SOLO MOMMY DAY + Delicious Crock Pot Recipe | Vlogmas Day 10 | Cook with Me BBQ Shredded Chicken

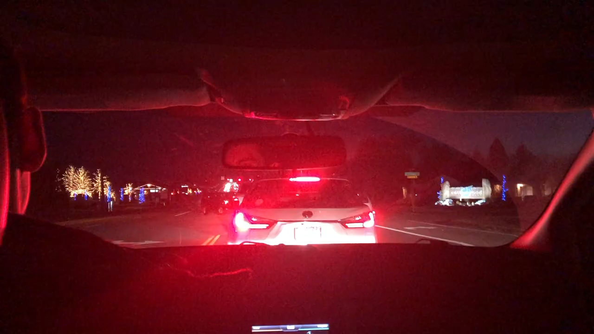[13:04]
coming here. Yeah. She is. I don't know why I forgot my camera, and also why we're trying to drive down this main road
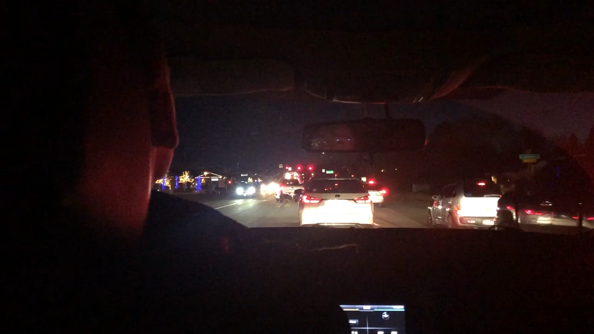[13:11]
at 6 o'clock traffic hour, but we're going to the mall to exchange some shoes that Riley got for some different shoes. And I forgot my vlog camera, so I'm gonna have to do little clips of it on my phone, so I won't do any audio other than this part just because it's such bad quality. So, happy traffic hour.